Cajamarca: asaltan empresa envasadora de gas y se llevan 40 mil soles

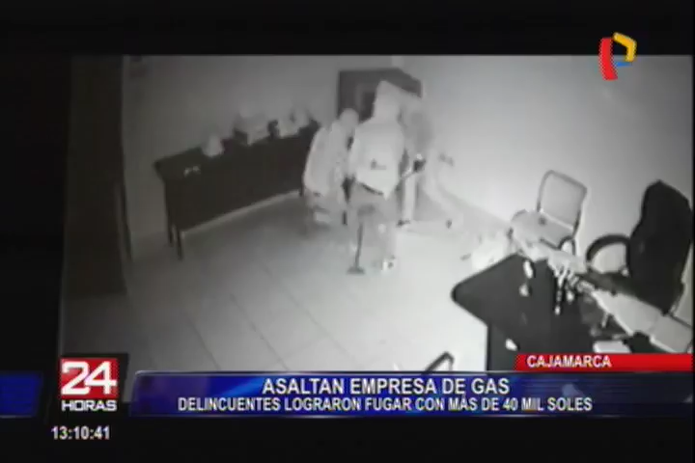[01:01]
Sin embargo, dentro solo encontraron muchos documentos. Pero ellos no se dan por vencidos y buscan en otro ambiente. Esta vez, llegan hasta el área de secretaría donde logran abrir otra caja de seguridad, donde encuentran más dinero y otros objetos de valor.